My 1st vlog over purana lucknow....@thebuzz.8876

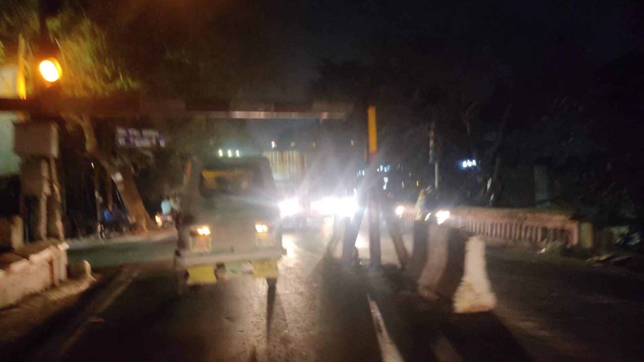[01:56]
तो हम लोग अंग्रेजों का पुल पार कर चुके हैं, अब आगे बढ़ते हुए मेरे को मामू खड़े हैं यहाँ पे
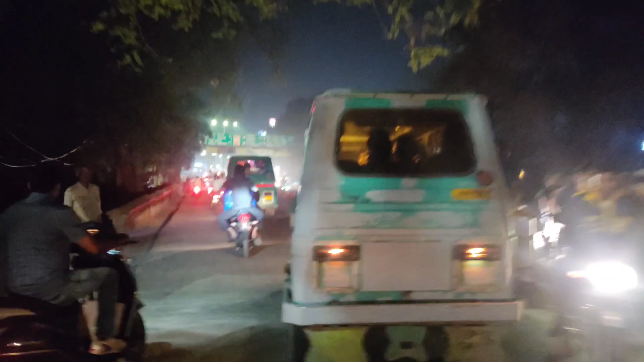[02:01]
पकड़ लेंगे तो धरेंगे 500 का। मामू पकड़ने के चक्कर में थे,